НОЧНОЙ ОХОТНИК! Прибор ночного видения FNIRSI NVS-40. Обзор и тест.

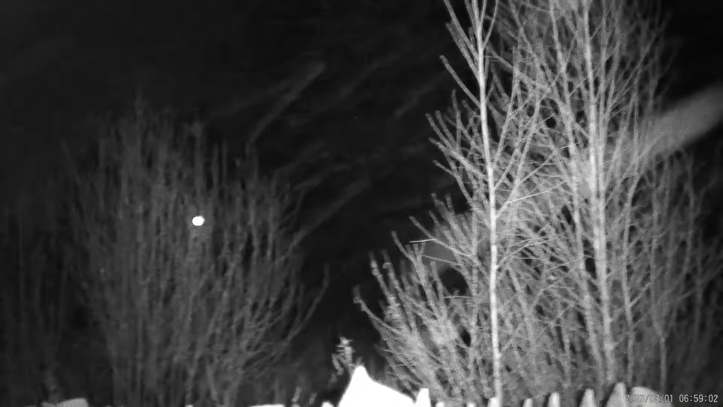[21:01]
Вот там стоп стоит на трассе. Видно.
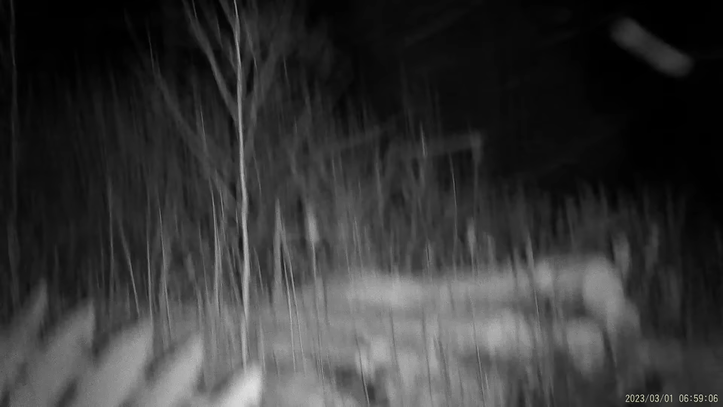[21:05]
Вот я на первый уровень сделал.
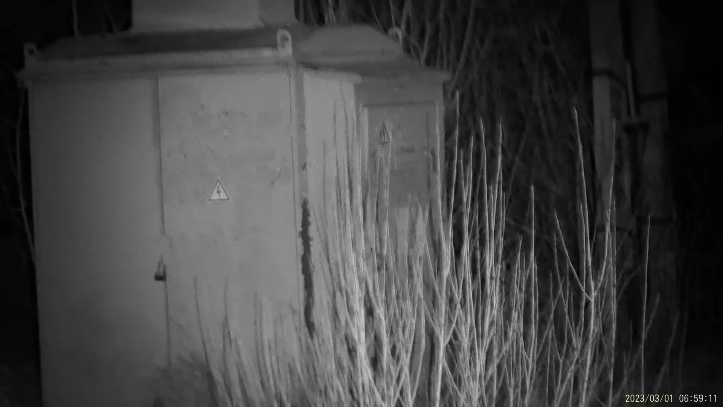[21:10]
Так. Под станцию. Сейчас я настрою. Секунду. Ага. Не настроил. Вот настроил. Так. И переворачиваем в другую сторону. Что, зум попробуем цифровой, да?
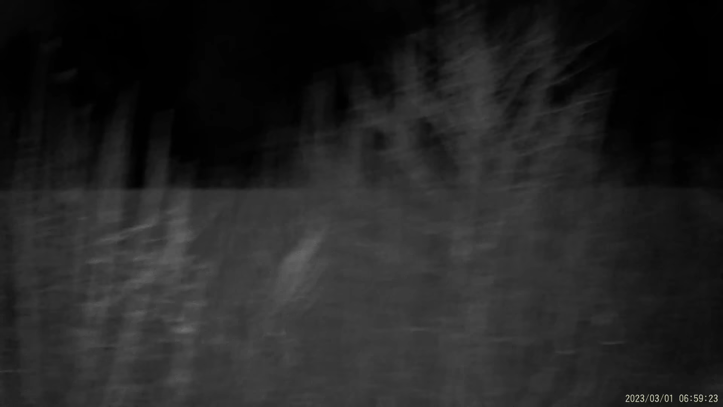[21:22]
Смотри, там даже вдали деревья видно все.
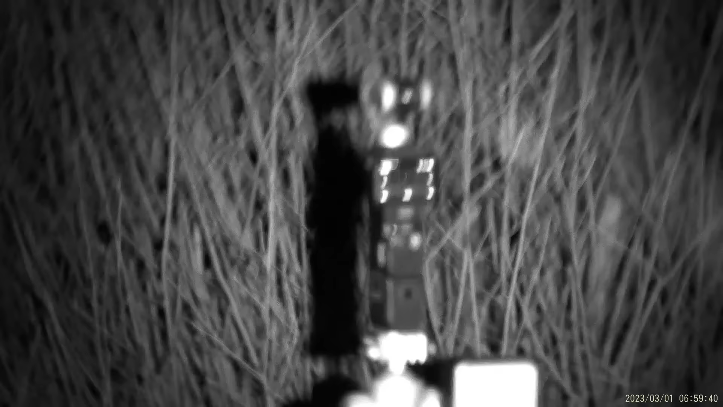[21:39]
Да, даже можно на камеру навестись. Смотрите, как снимают.
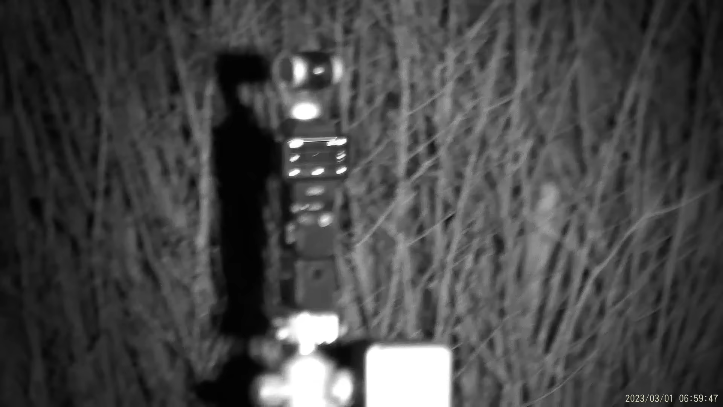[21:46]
Не знаю, как 4К, не 4, но в экранчик ночью вообще классно смотрится.
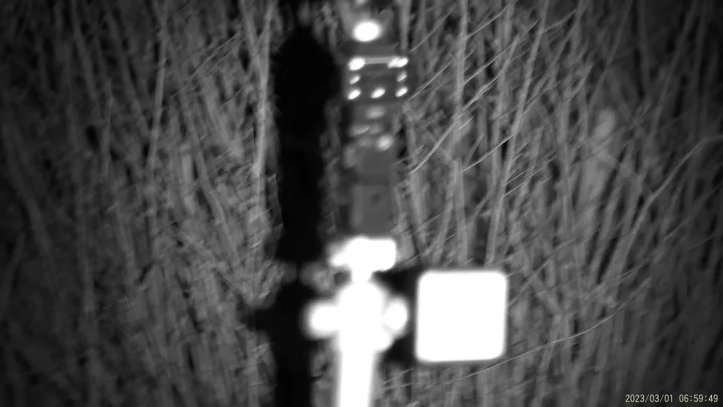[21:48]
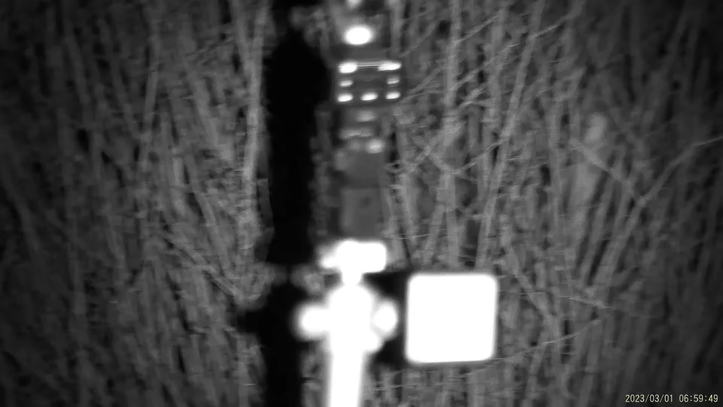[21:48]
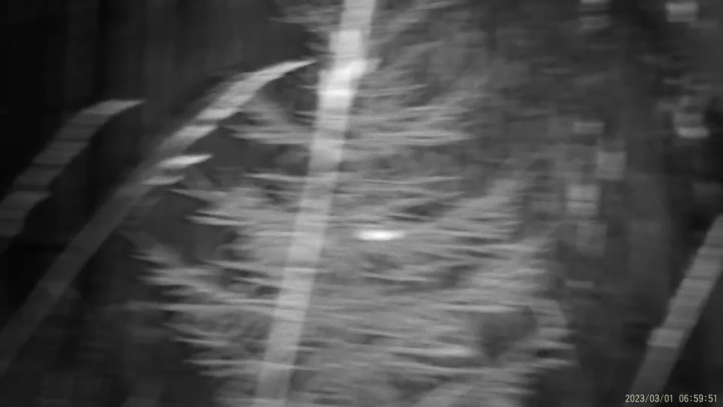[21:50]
Если будете смотреть в экран, так, где наша бочка.
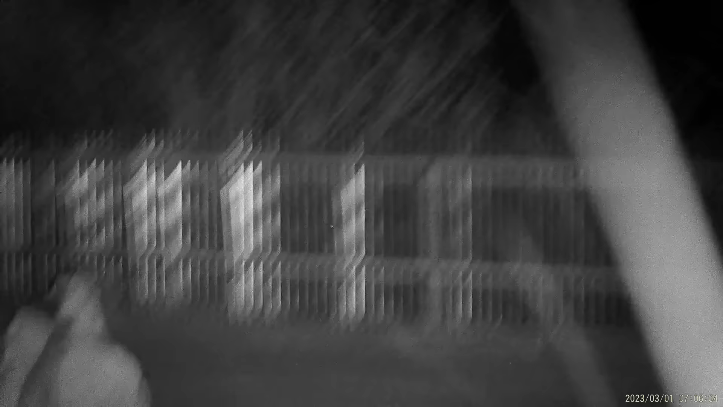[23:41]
Да, запись пошла. Сейчас у нас яркость.
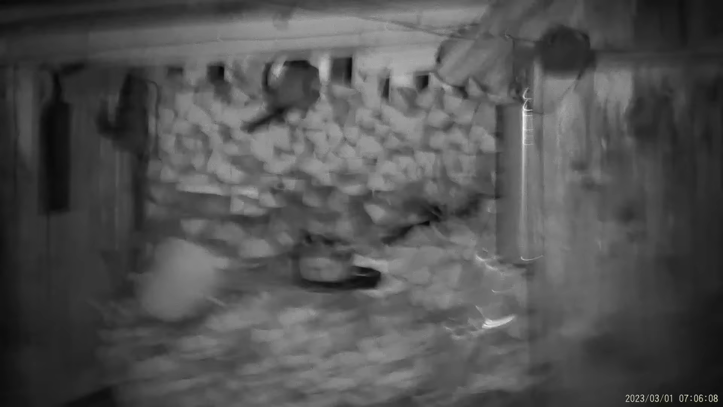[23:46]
Здесь только надо будет поднастроить вам постоянно. Ну, если там вот близко, да, что-то полностью.
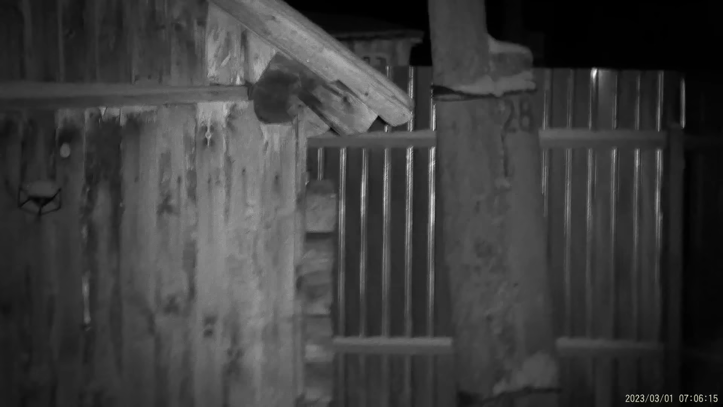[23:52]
Давайте на лес.
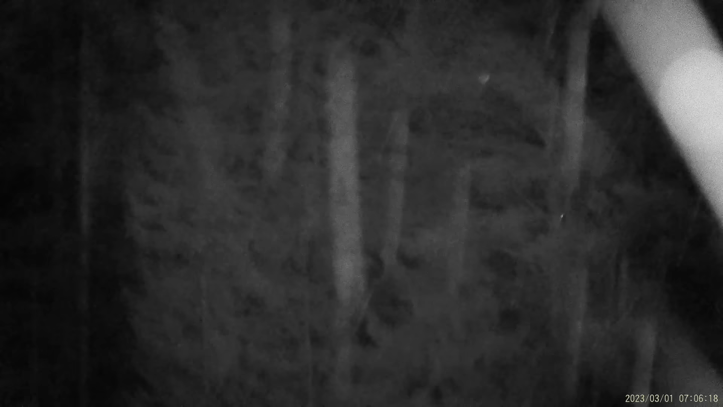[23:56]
Четко вообще все видно. И самый яркий режим.
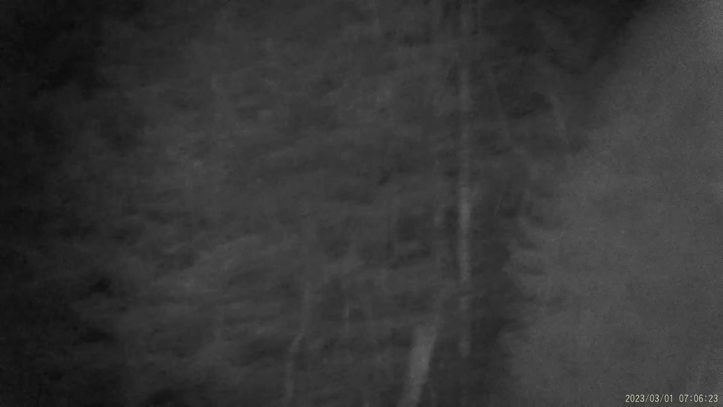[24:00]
Раз. Я сейчас покажу вам еще, что от этого бинокля видно.
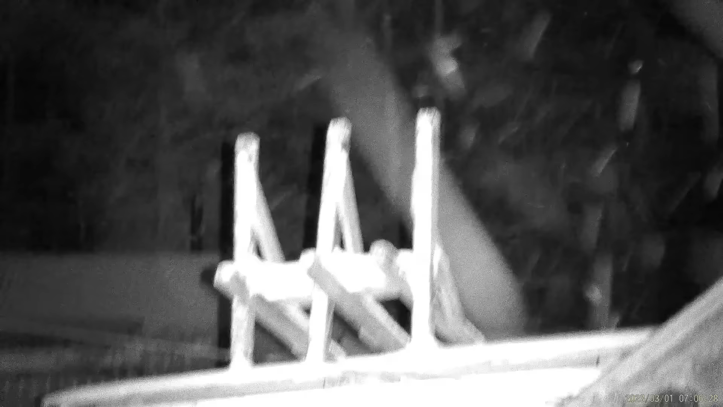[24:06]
Ну, если вот видим, да, яркость.
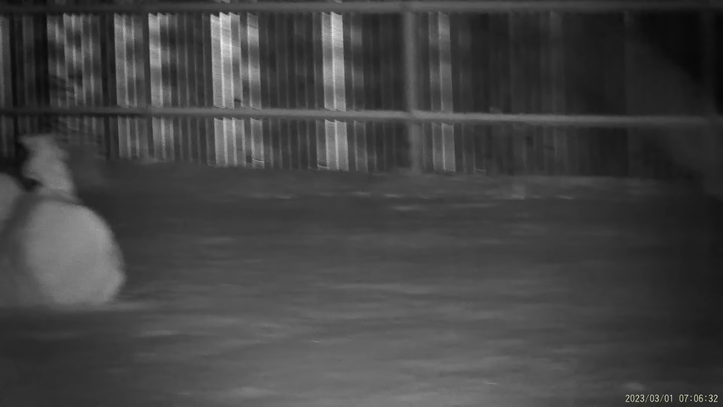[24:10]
Не знаю, как на камере это будет, конечно.
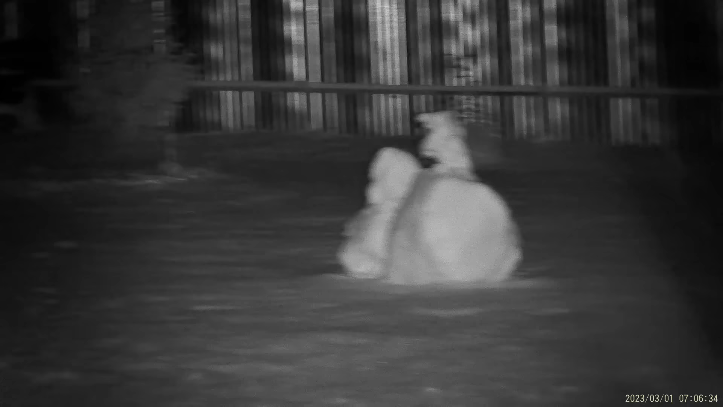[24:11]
Дерево. Так, давайте яркость сейчас убавлю. Вот если мы будем смотреть сюда. Вот яркость убавил. Вот сама минимума.
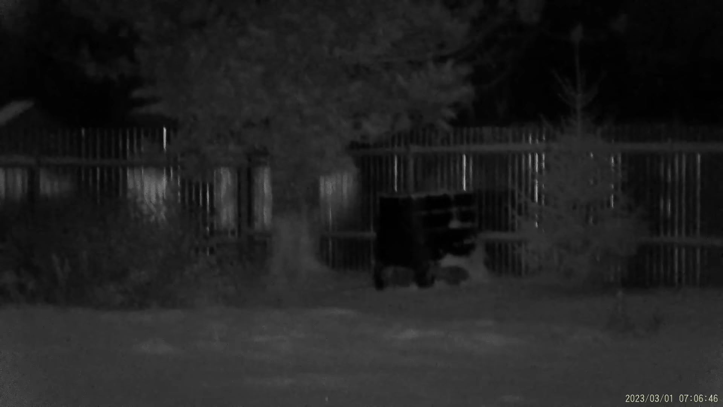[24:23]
И сейчас я вам покажу, как вот эта ночь. Ну, снег, соответственно, видно. Между прочим, чувствительная камера.
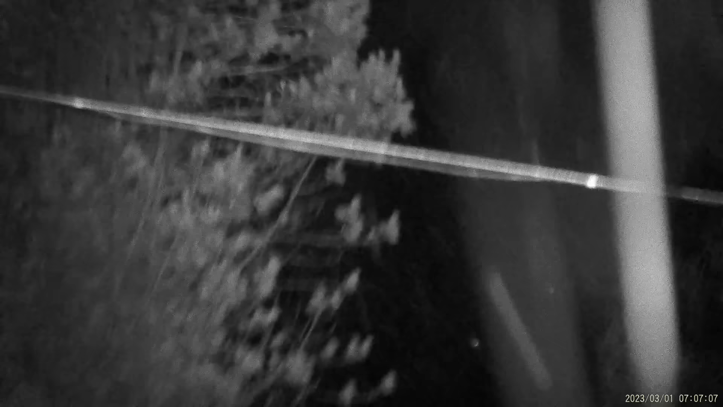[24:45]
Вот так. Так, давайте я покажу сейчас на вас. Смотрите, от него огонек видно, видите? Инфокрасный.